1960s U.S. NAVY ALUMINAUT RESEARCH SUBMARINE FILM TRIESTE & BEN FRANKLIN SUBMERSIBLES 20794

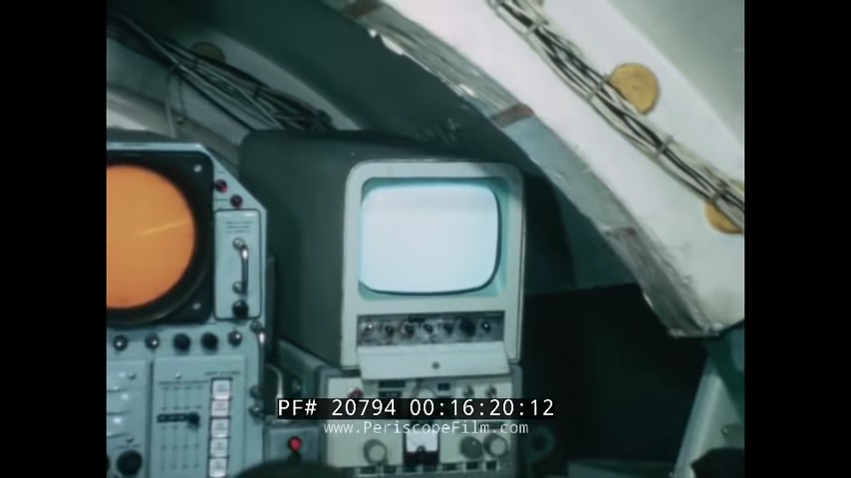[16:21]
They also have a sonar screen and an underwater telephone.